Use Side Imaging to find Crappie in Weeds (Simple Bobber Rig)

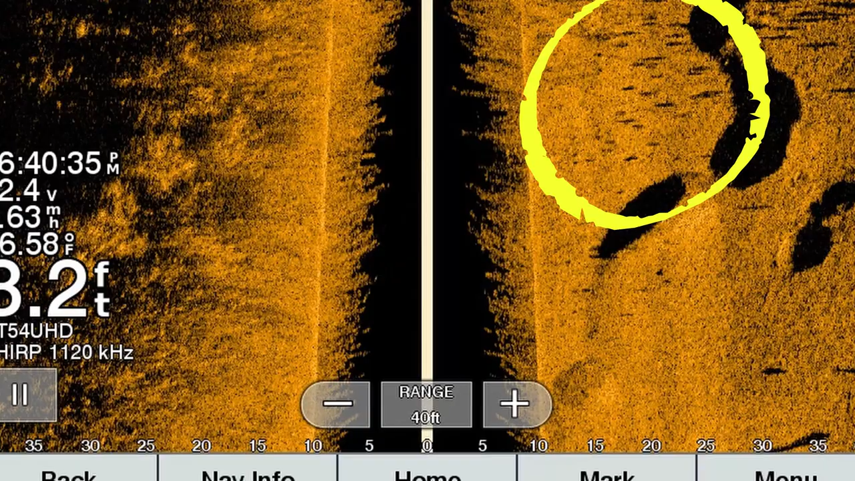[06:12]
I'll give a screenshot of the side imaging, what that weed edge looks like on side imaging
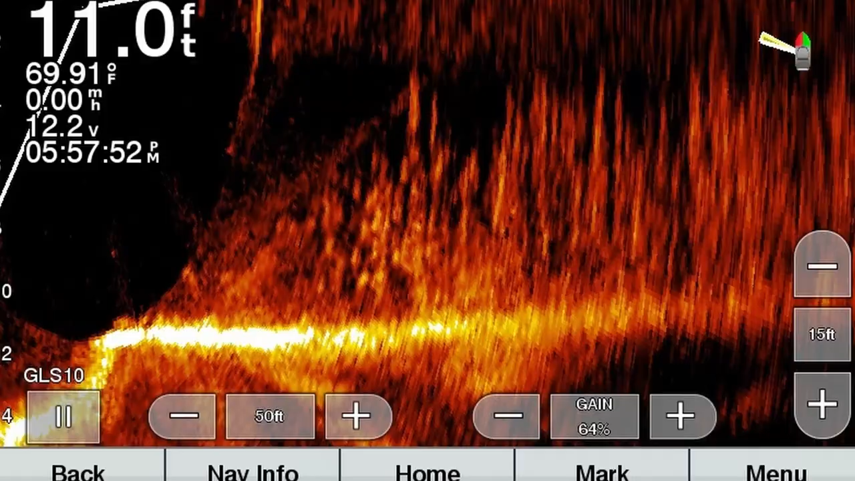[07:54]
On screen: depth 11.0 ft, water 69.91°F
I mean, they're literally stacked right across this weed edge. There he is.
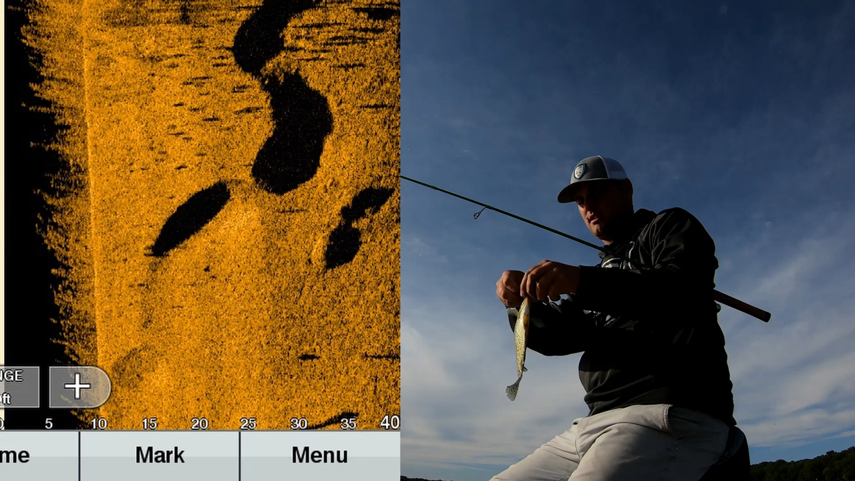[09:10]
And you're either looking for a bunch of bright spots. If they're deep enough, you'll see the bright spots. But if it's, if it's only like five to seven feet of water, you're probably looking for the shadows on top of these weeds.
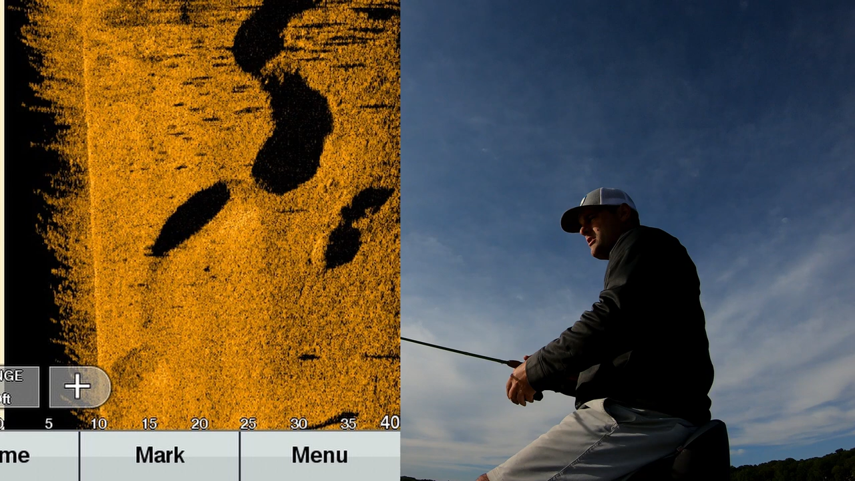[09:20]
Ooh, just smack the trolling motor there. And those shadows are created from that sonar hitting these fish suspended above the tops of the weeds.
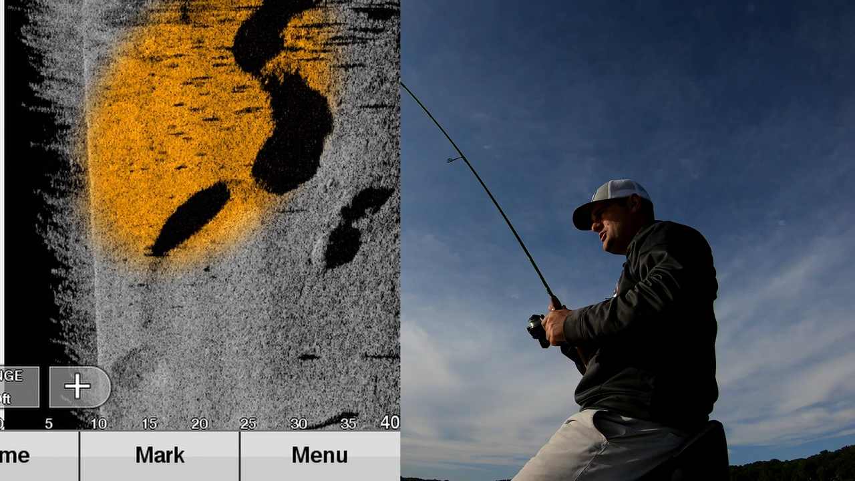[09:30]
And they're, I mean, these fish are just stacked.